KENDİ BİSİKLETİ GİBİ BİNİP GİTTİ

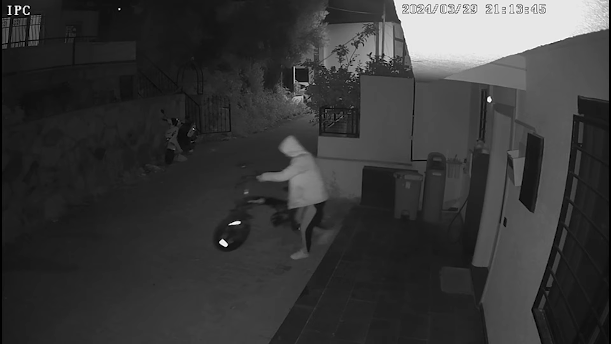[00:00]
Bodrum'da elektrikli bisikletin çalınma anları güvenlik kamerasına yansıdı.
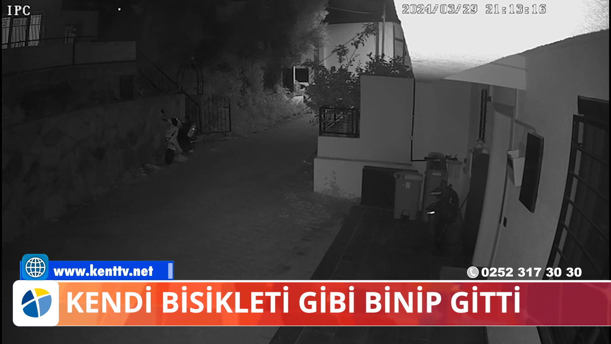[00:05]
Olay Yalıkavak Geliş Mahallesi'nde meydana geldi.
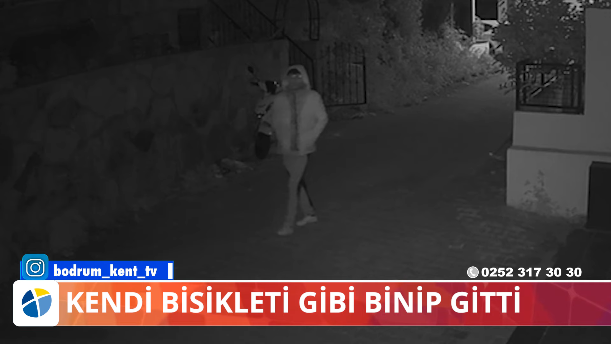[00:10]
Alper Yalçın isimli vatandaşın evinin önüne park ettiği elektrikli bisiklet kimliği belirsiz bir şahıs tarafından çalındı. Hırsızlık anı ise saniye saniye güvenlik kamerasına yansıdı. Önceki gün akşam saatlerinde meydana gelen olayın görüntülerinde üzerinde kapışonlu bir mont bulunan genç bir şahsın soğukkanlı tavırlarla sokağa girdiği kısa bir süre etrafı kolaçan ettikten sonra kapı önündeki bisiklete binerek hızla uzaklaştığı görülüyor.